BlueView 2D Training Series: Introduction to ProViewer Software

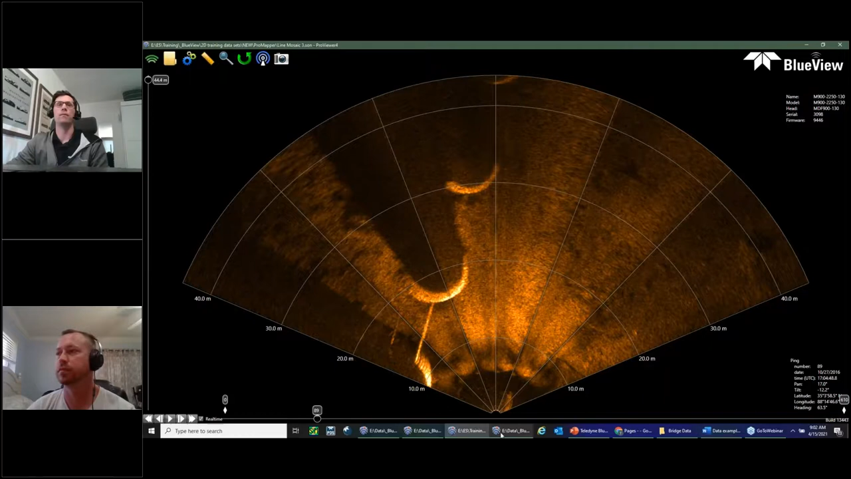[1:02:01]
here and we we physically rotate the sonar 90 degrees so now our swath is 130 degrees vertical we get a completely different view we actually get kind of a side in profile view so i have a file a vertical orientation file here i just opened up
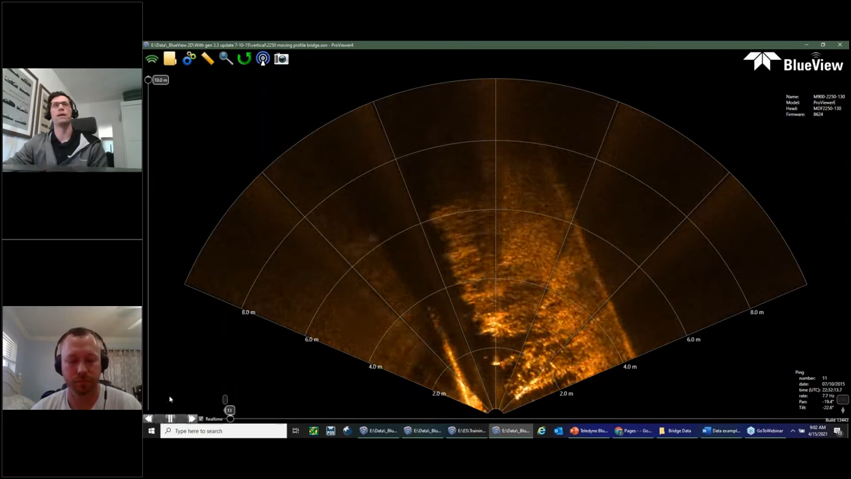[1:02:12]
probably not going to make a lot of sense to to a lot of people watching this for the first time but this is where a benefit of the rotate tool comes in so by default
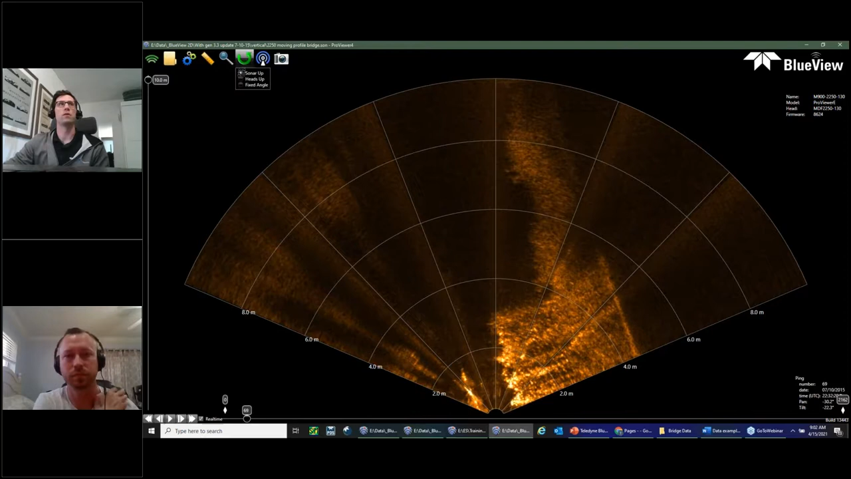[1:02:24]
we're at a sonar up meaning wedge up setting if i go to
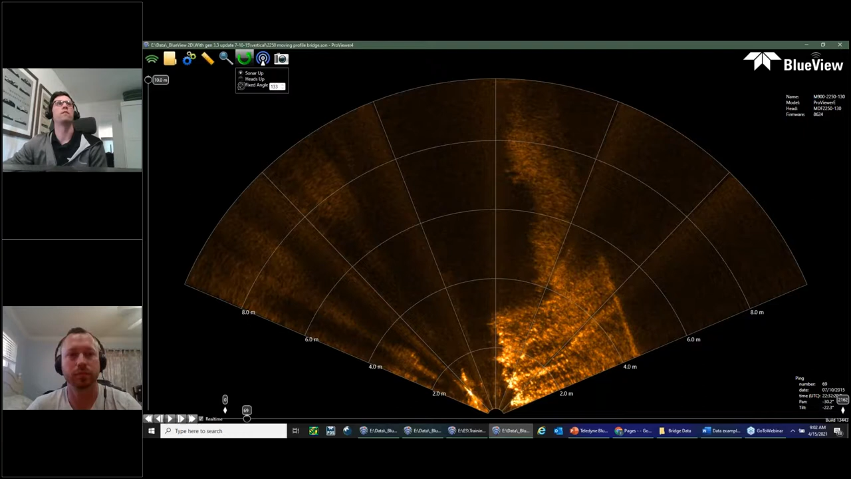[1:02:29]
fixed angle i can actually manually adjust i'm just scrolling here manually adjust the wedge to where i want it that's very useful for these vertical orientation sets so i can actually adjust it so the lake bottom's at the bottom and the surface is at the top of my screen makes a lot more sense and here you can see a bunch of weeds on the bottom again this is this the seafloor this is the surface about right here it's kind of difficult to see the surface but we
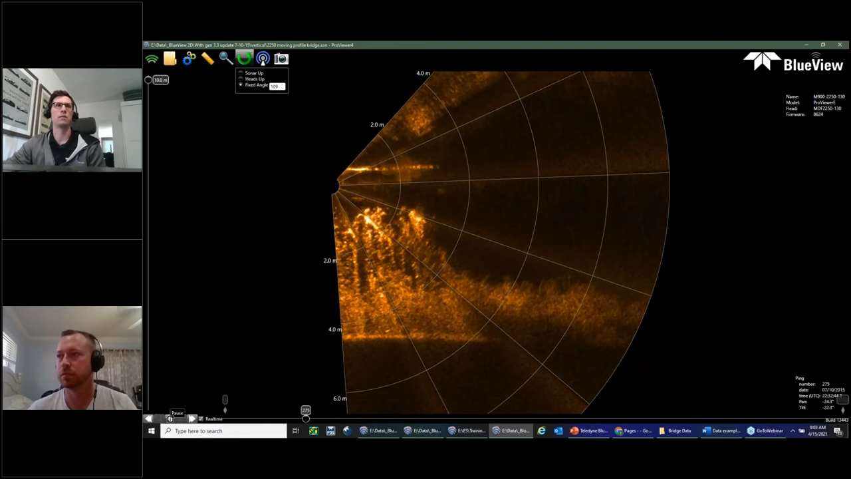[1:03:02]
actually have a bridge coming up here in just a moment fast forward a lot of weeds now we're moving see floor getting deeper getting deeper here we go so we're just kind of driving by these bridge footers um we're kind of have the sonar
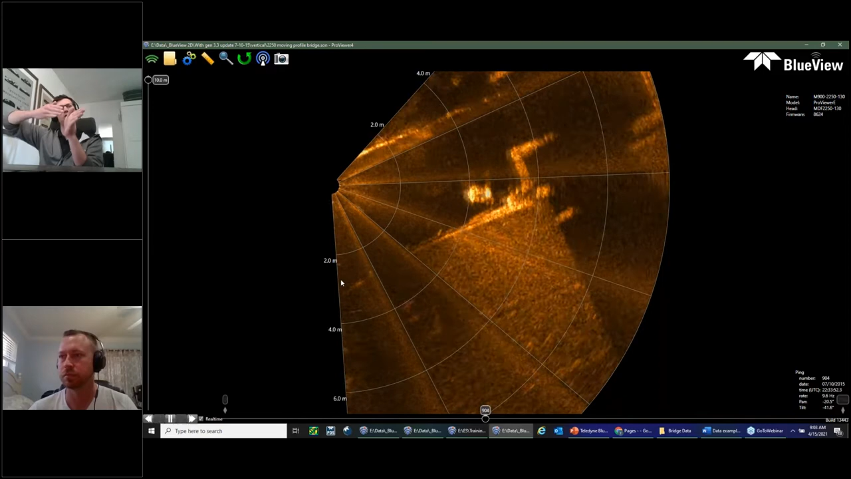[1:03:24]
pointed at them a bit again go we're going to go over a lot of these orientation these data sets next week but really good really useful tool for looking at vertical structures like bridge footers or pilings or whatever else but using the rotate tool really
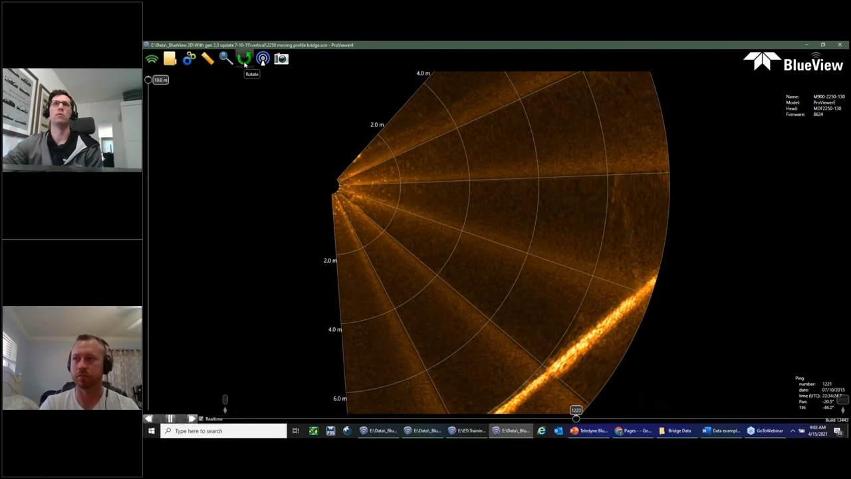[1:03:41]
helps you make sense of these vertical data sets just to position the bottom on the bottom and the surface on the top heads up here is just a
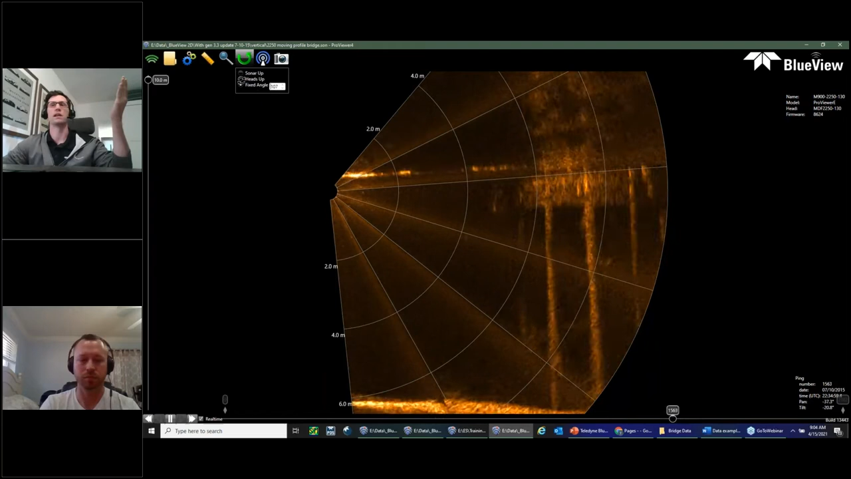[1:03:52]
setting if you do have a pan and tilt and you do heads up it will basically move the wedge based on your pan angle that's all that is so yeah that's that's it more more on this vertical orientation stuff next week
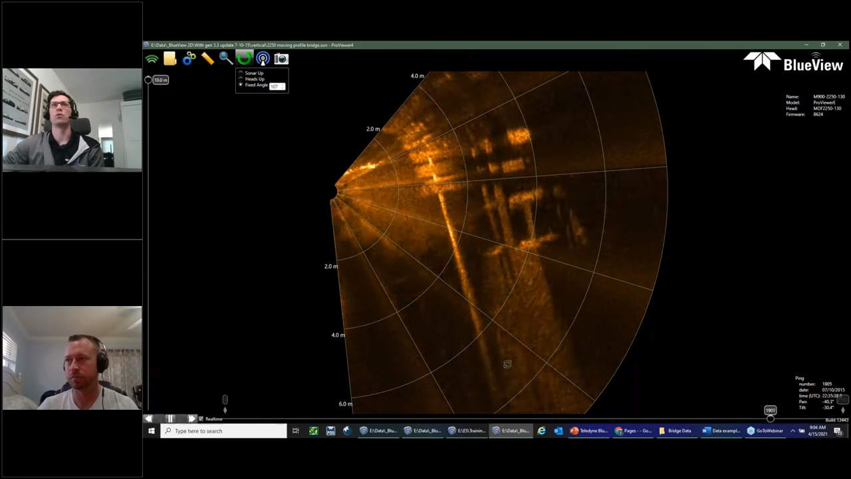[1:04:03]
but that's that's it for the the pro viewer bit so that there's endless amounts to go over with this stuff if you guys have questions i'm happy to send over data talk